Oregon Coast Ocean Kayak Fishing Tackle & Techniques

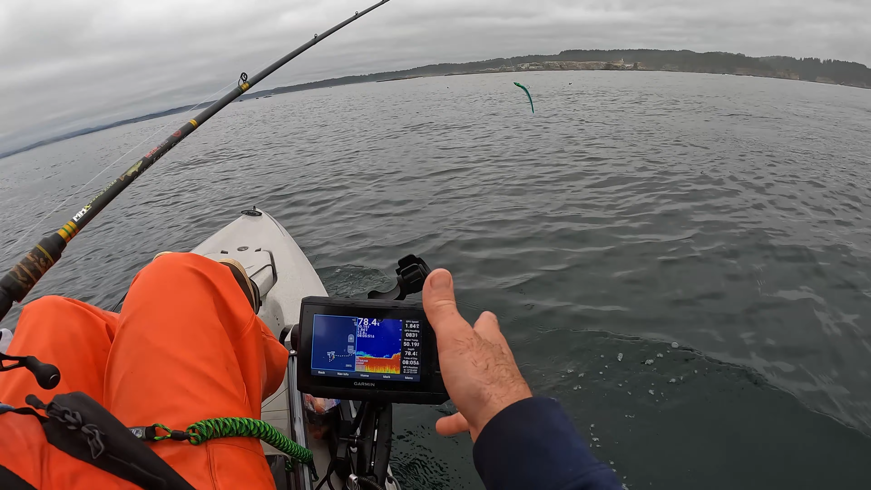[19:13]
Nice, good bottom, and then we got the rocks and jumble of structure down there. That's what the fish are relating to. Okay, I'm gonna go past a little bit. See how it starts dropping the other way. Oh, this is all good habitat, all good places for Lingcod to be hanging out at. And the rockfish just spinned it off the rocks there, so spin her around and send her to the bottom. You can actually see my jig going down.
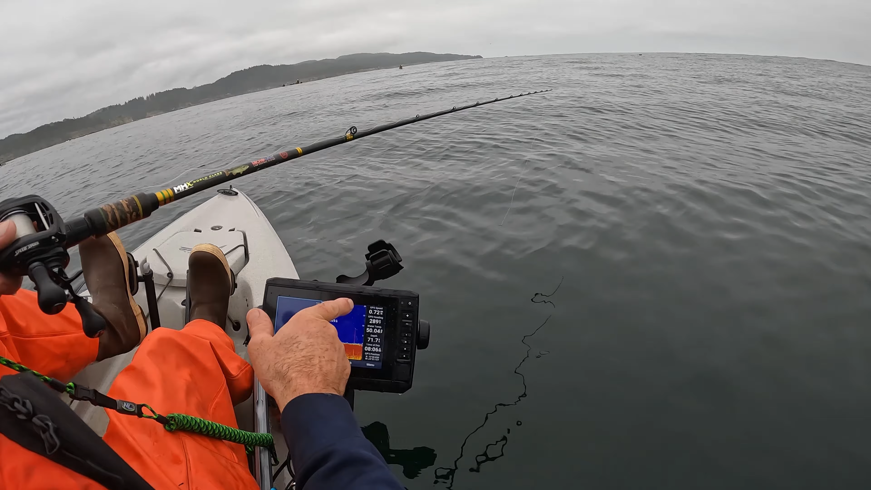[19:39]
You see that bubble line going down? It's kind of like at an angle. It's touched down, it's hit. But the current is really bringing us this way, so I got to turn the kayak around so that I'm sitting over top of the lure. So I'm spinning around. Good way to lose your lure when you're at this extreme of an angle. Imagine hoeing your garden and snagging up on an extreme angle. But we're gonna go, look at that, it's way up there. That's some pretty good current.